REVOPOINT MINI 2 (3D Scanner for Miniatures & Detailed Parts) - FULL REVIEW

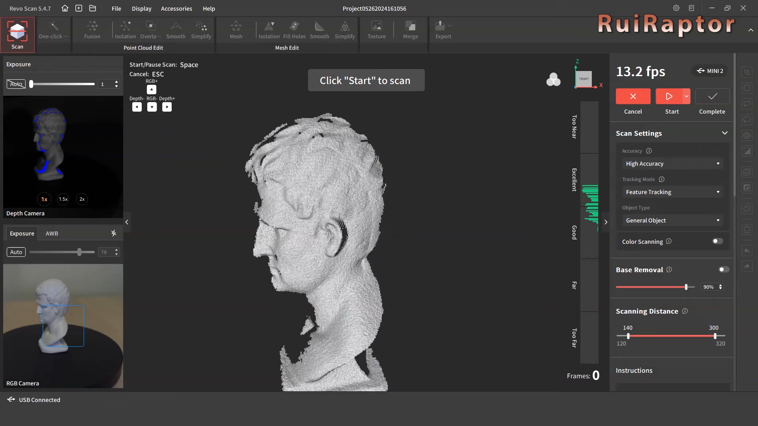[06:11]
We can use the camera view to orientate the scanner, and also adjust the distance following the distance scale information. With everything ready, we can click on Start.
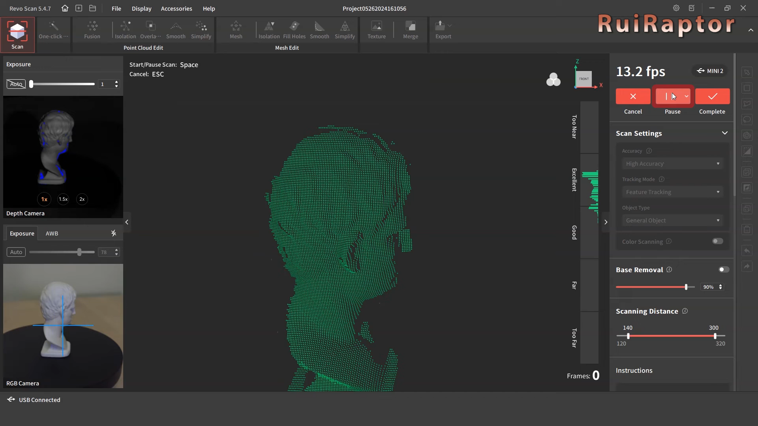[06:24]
We don't need to scan the same area over and over.
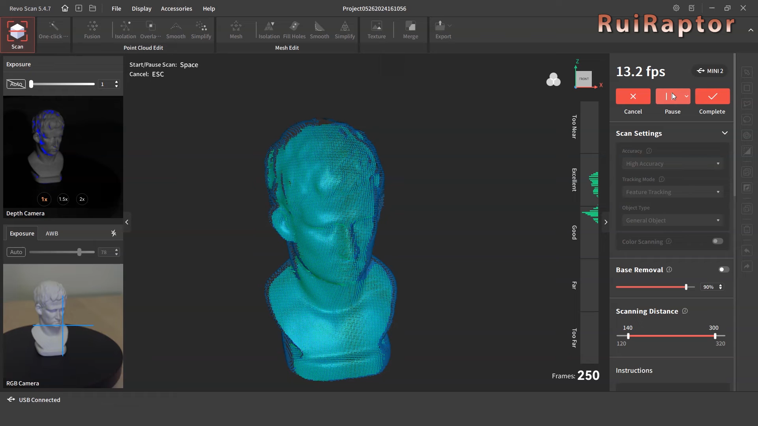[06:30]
It's actually better if we only scan a certain area only once. Since we already scanned the bust all around, we can pause the scan and change the orientation so that we can capture the remaining angles.
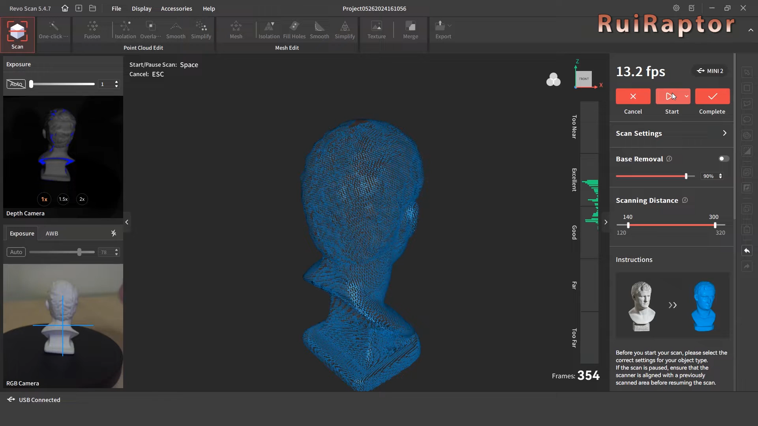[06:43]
The software will detect the new orientation and arrange it.
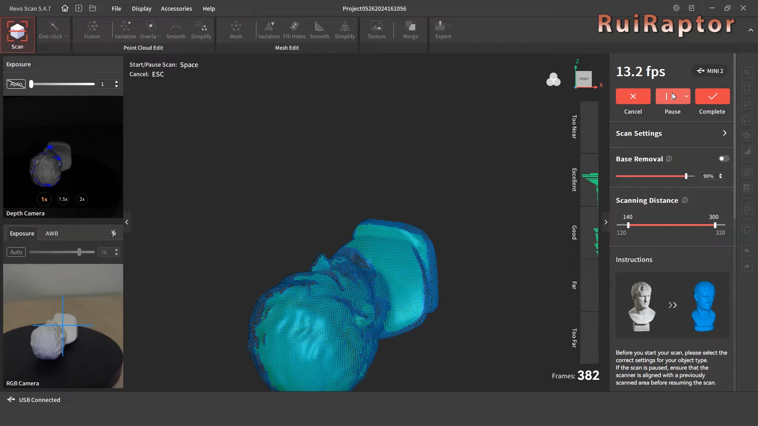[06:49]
OK, now that we have all the angles scanned, we can finish the scan. All we need to do now is process the data.
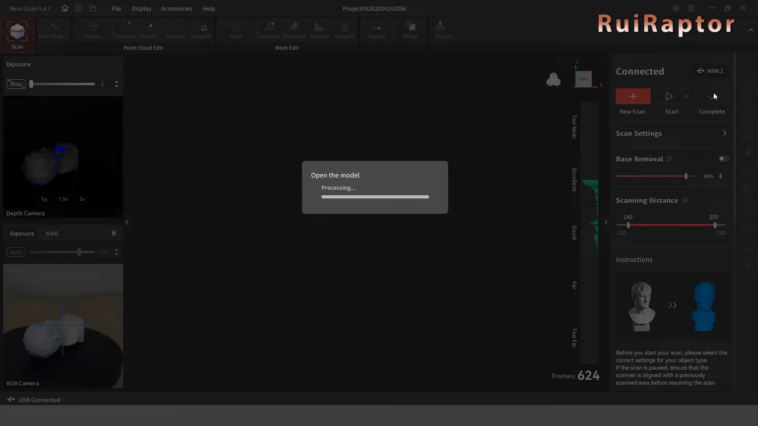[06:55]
We can do it manually or automatically.
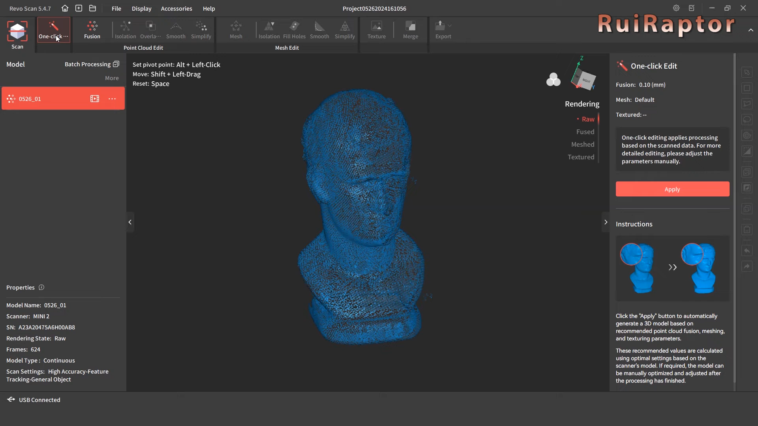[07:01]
At the end of processing the data, we have the model ready. It looks very detailed. We can then save the model and also export it in STL format.
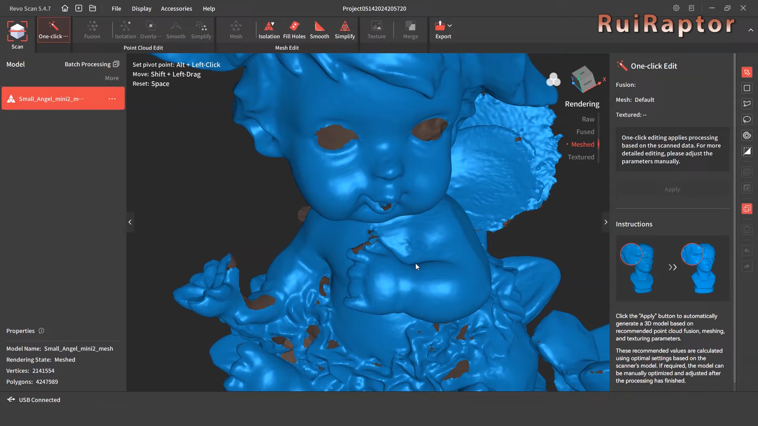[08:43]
As we mentioned already, the Mini 2 is equipped with a camera to capture texture, unlike the first Mini, which was not equipped with one.
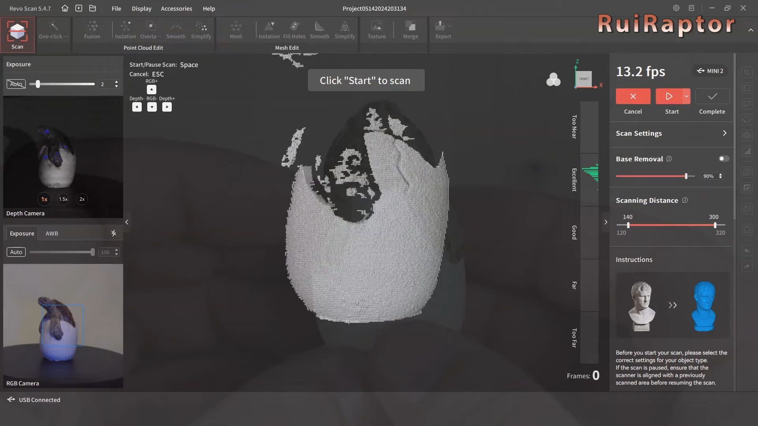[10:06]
On the software, we can adjust the exposure. However, if we push the slider to more exposure, the lighter areas will be overexposed.
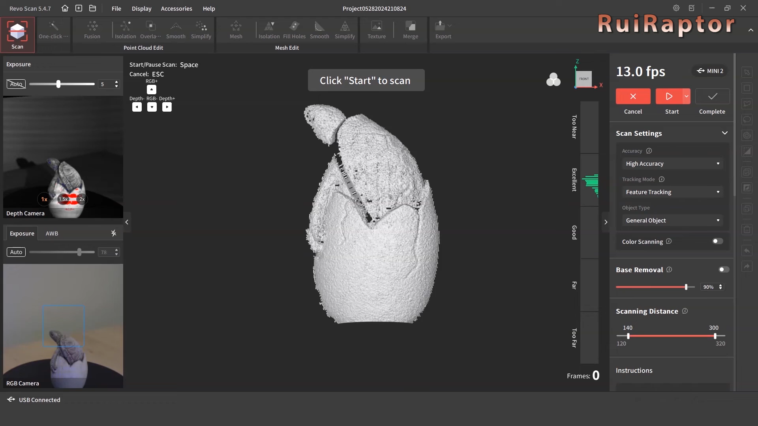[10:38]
And this is the result. Again, without any post-processing yet.
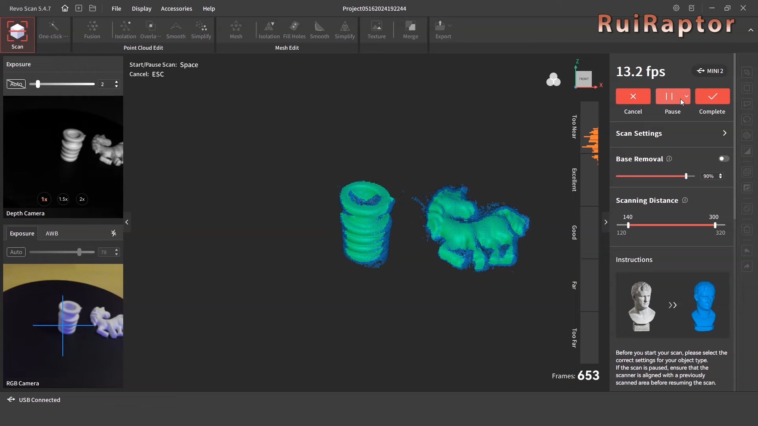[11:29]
to capture as many angles as possible without losing track.
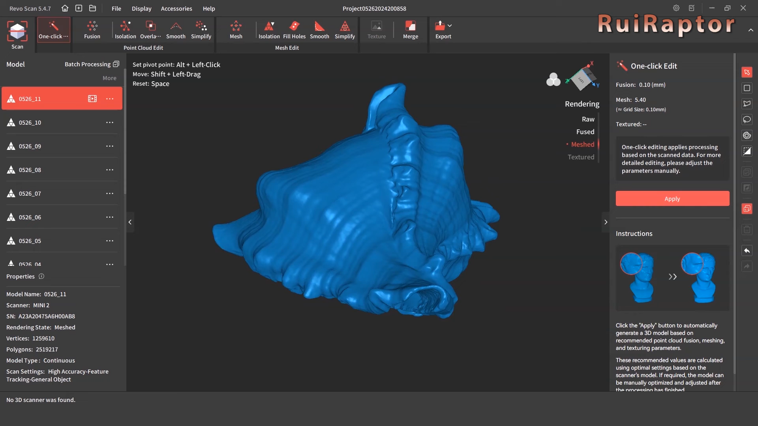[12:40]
The scanner was able to capture the lines on the shell very well, as well as the curly edges.
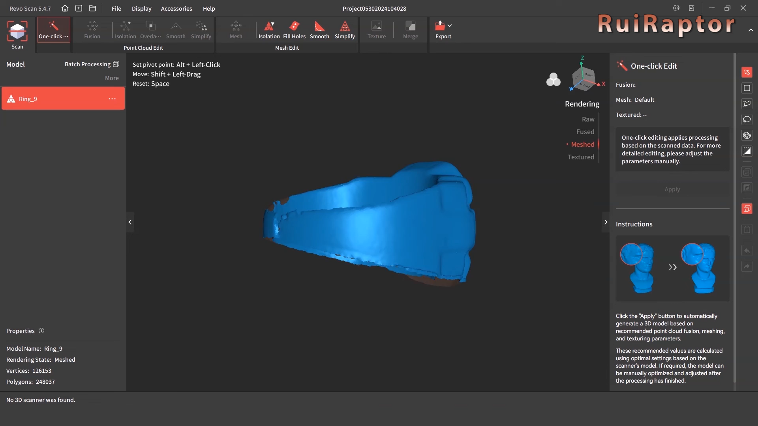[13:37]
The scan on this one was very quick. We only scanned one turn around the ring.